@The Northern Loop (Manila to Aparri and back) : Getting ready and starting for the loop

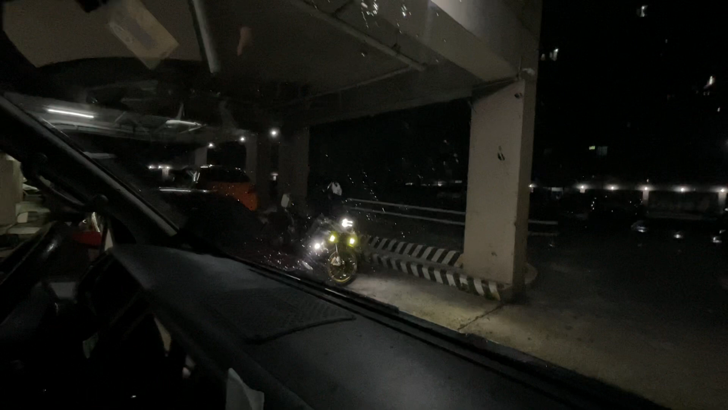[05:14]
1250 ba yan? R90. R90 yung ginamit ni Digo. Ayan, ano yan? GS 1250. Diyan ka muna. Dami kaming baon. Dalawang araw tayong, dalawang gabi ano? Tsaka 3 days. Hindi, Monday, Tuesday, Wednesday ang balik natin eh. Wednesday na ng hapon. Eh, hindi ko mabibideo yun.
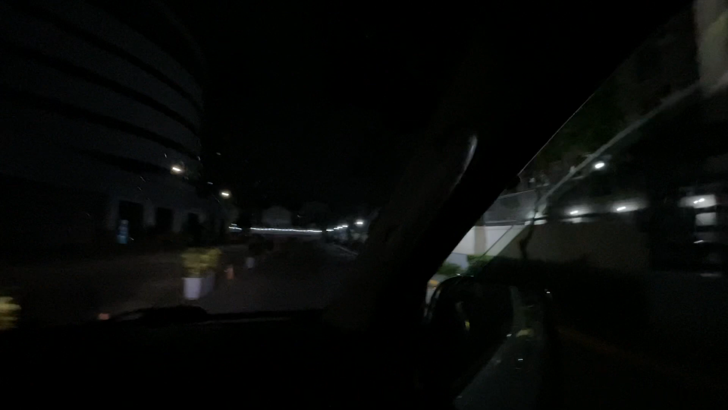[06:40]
Ayun yan. Asan siya? Ayun, ayun. Ayun na si Madam Moga.